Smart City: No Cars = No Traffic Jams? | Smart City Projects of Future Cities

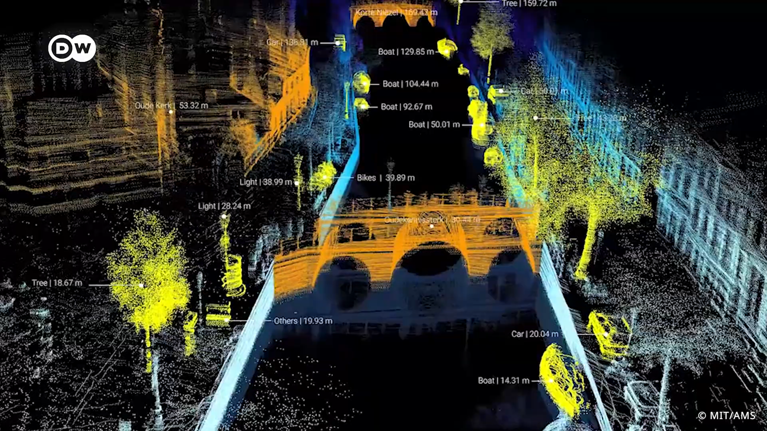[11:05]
It will have intelligence on board to make sure that it uses all the data from the sensors.
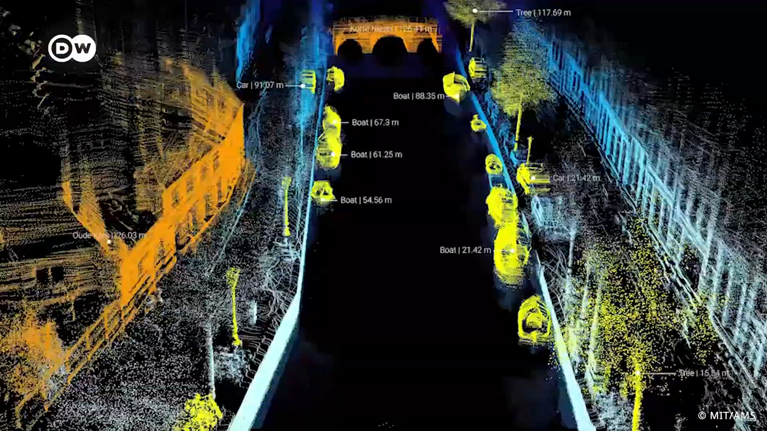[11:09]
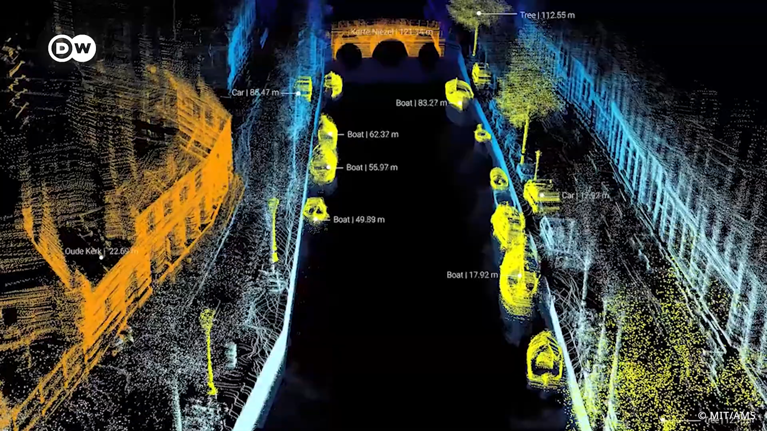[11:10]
So the things that it sees in the area, that it knows about its current position to actually navigate in a safe way around the city.